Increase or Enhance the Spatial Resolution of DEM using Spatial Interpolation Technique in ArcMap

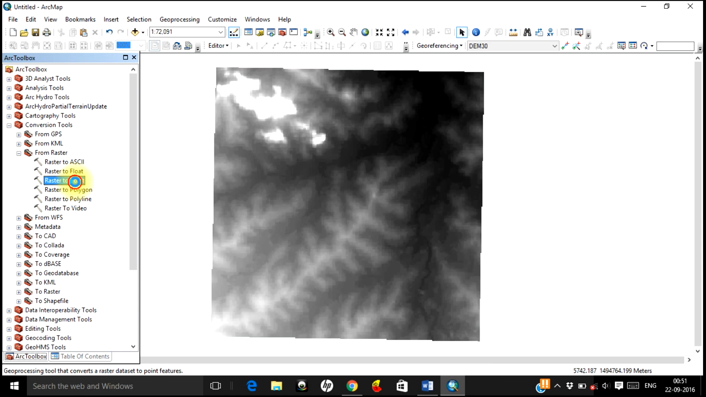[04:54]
will be converting from raster because whatever you having is a raster image and here you have a lot of options where as we are interested in converting from raster to point let us go there so your input raster is your dem of 30 meter resolution
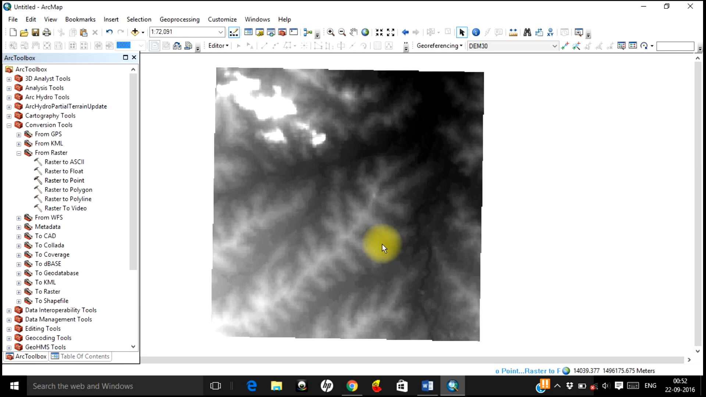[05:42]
pixel and plotting a point and it is assigning the elevation value of that pixel into that particular point and here is your feature let's go to table of content